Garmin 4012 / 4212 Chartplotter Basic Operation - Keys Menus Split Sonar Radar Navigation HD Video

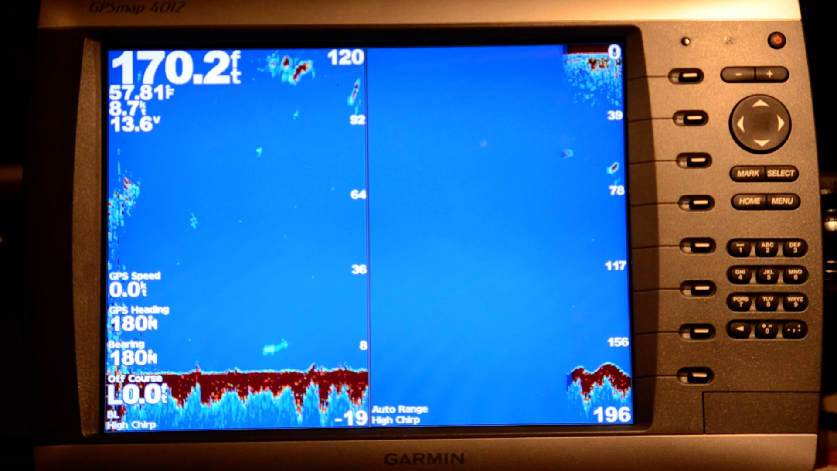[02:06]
On screen: depth 170.2 ft, water 57.81°F
So I'm going to select the split zoom and it goes to a real real nice display where it halves the screen here. So on the left hand side I've got my zoom and on the right I've got my full water column from 0 to about 150 or so feet.
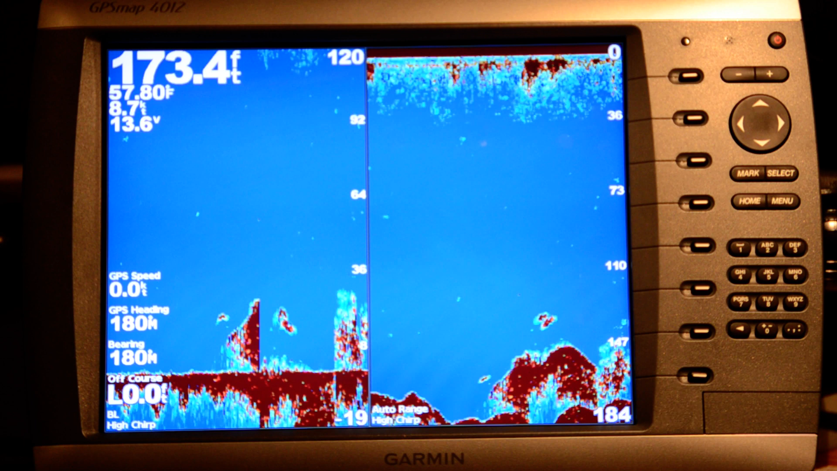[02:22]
On screen: depth 173.4 ft
And whenever you're in a single screen like this with a sonar when I select
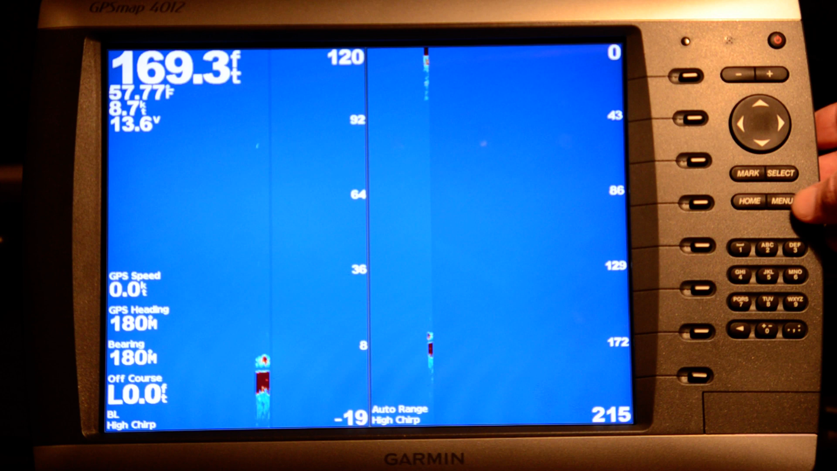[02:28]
On screen: depth 169.3 ft, water 57.77°F
the menu key it pulls up an adjustment menu for all the sonar features and I can go through and set the gain and the frequencies and information about how I want to track the bottom all the basic things on the sonar. It works a little bit differently on a combination
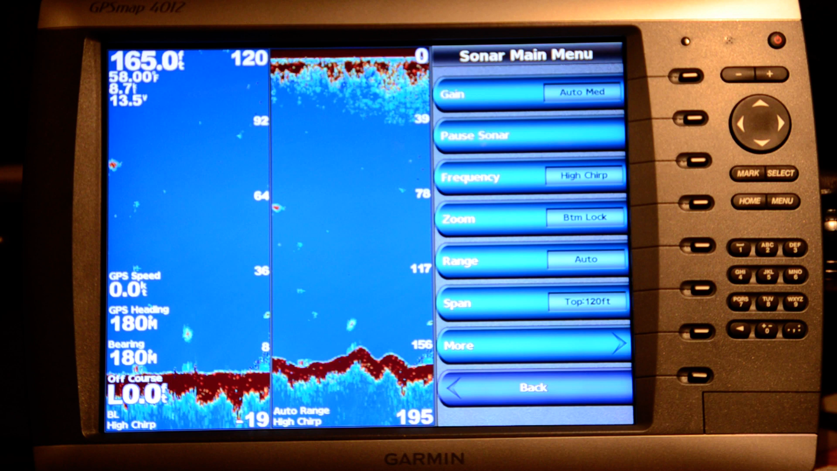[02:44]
On screen: depth 165.0 ft
screen which I'll show you and then all of these screens have a back key down here that when you select
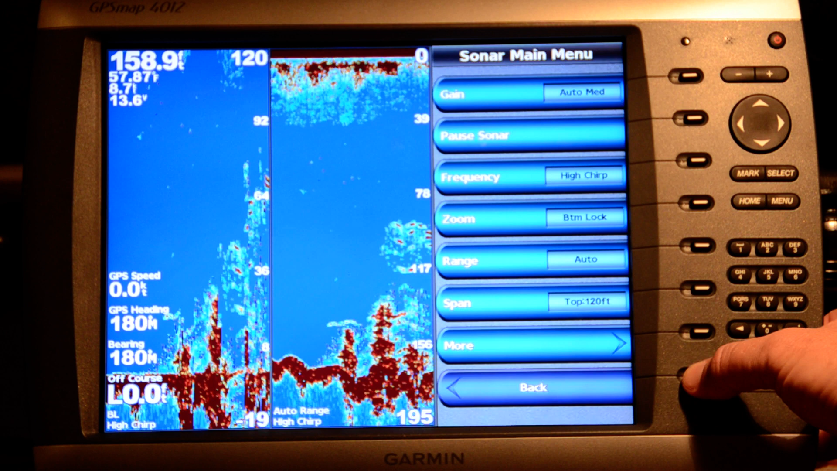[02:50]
On screen: depth 158.9 ft
back it will jump you back to back to that original screen. So again I'm going to use the home screen and go back you're always jumping back and forth to the home screen when you want to change the basic format of the display.
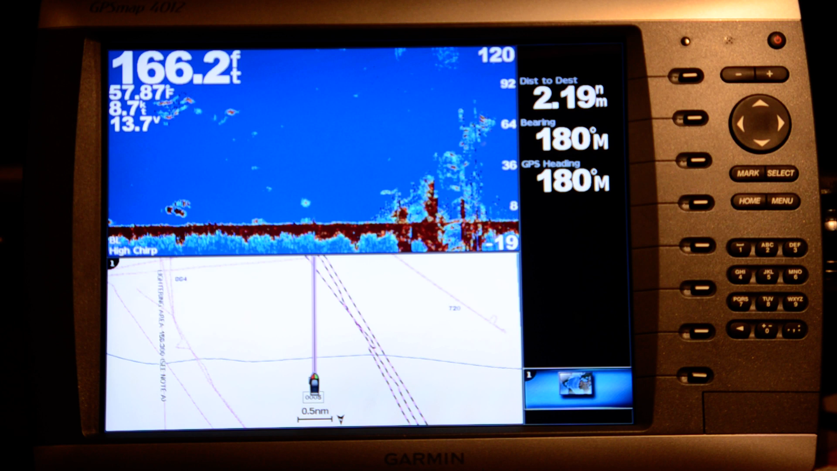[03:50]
On screen: depth 166.2 ft
Down here in the corner you can see there's a little icon when you select this icon that determines which one's on the top and which one's on the bottom. So now I've got the sonar up on the top and and the nav chart down on the bottom. This menu key works a little bit different so the key next to the homes key when I'm in a combination when I hit the menu key now I get a selection
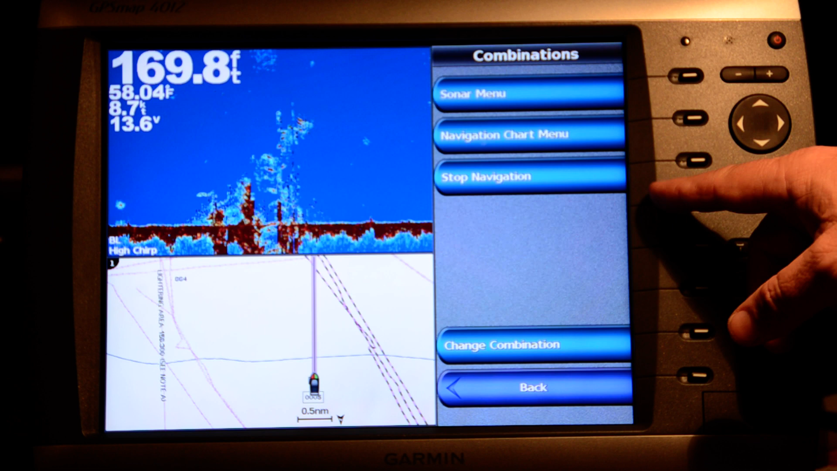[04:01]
On screen: depth 169.8 ft
menu to select whether I want to adjust the sonar or adjust the chart.
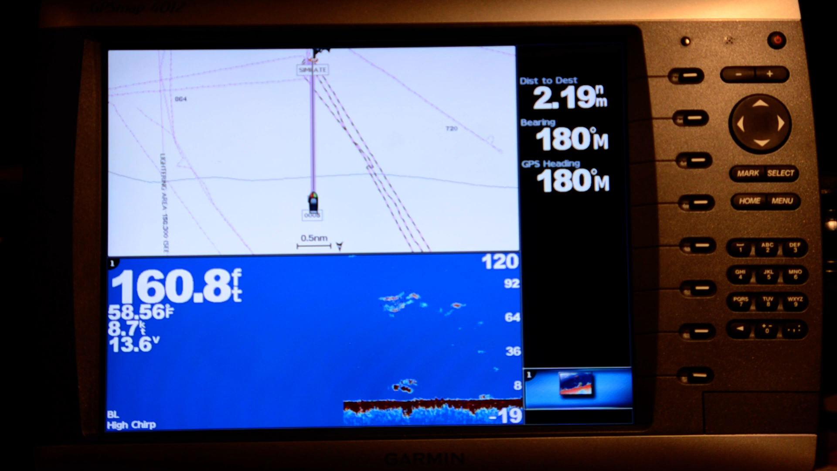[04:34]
On screen: depth 160.8 ft, water 58.56°F
so I'm going to hit the home key now I'm going to go to the combination
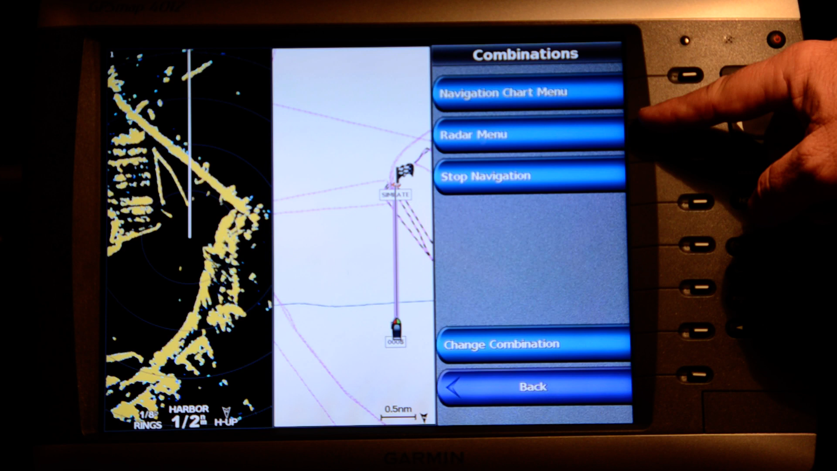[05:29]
concept I get a pop-up that says do you want to do the chart menu or the radar menu but down here I get change the combination and this is where you can go in there and change what it
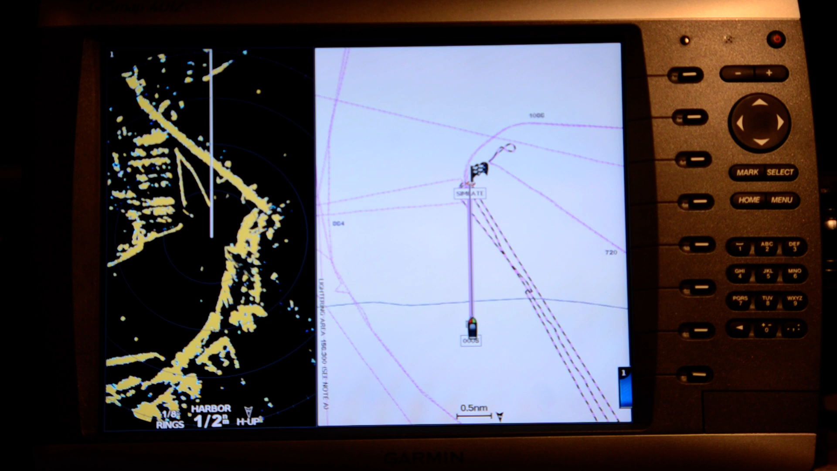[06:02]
on the data window so I'm going to use the home screen and go back to charts and if you pick there's